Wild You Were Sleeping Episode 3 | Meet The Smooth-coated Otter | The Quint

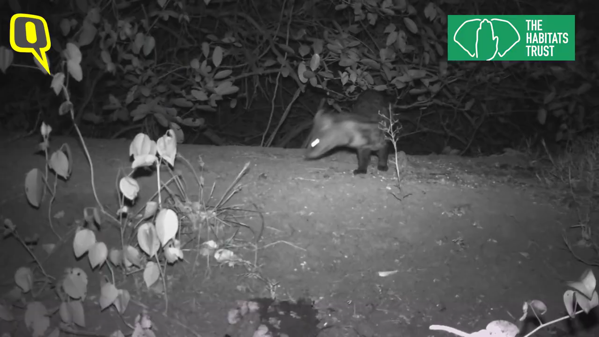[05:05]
So first off, we got a lot of species interactions or other species interactions in that space.
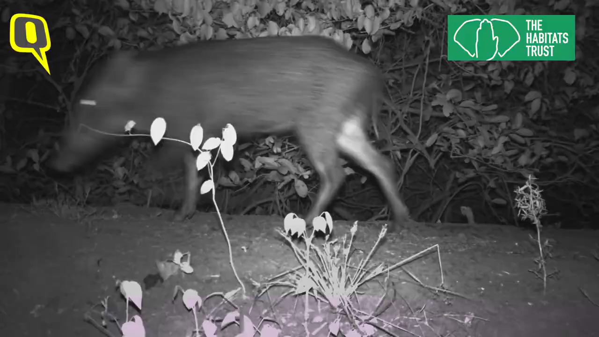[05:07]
There was mongooses using the same area.
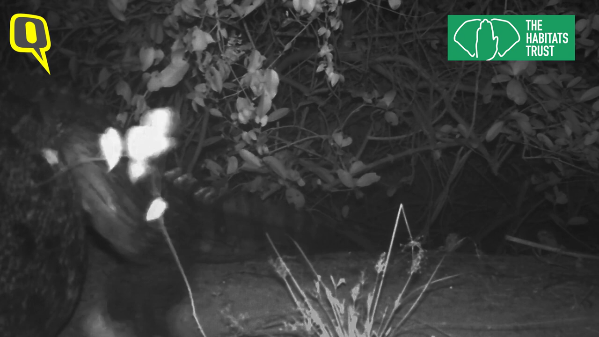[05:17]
The camera traps also caught something disturbing.